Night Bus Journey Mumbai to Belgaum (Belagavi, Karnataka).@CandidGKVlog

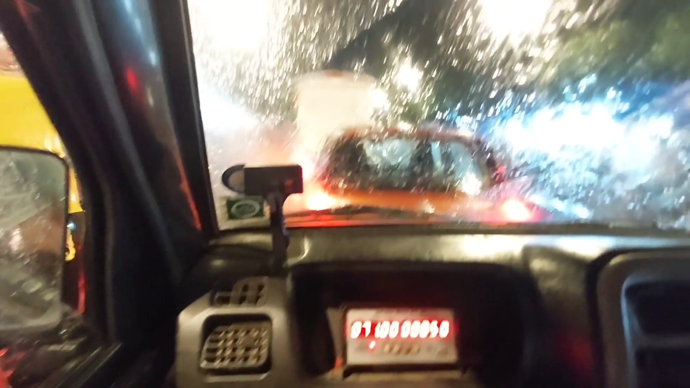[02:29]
तो फिलाल में निकल चुका हूँ ओफिस से और आप देख सकते हैं बाहर मौसम के साथ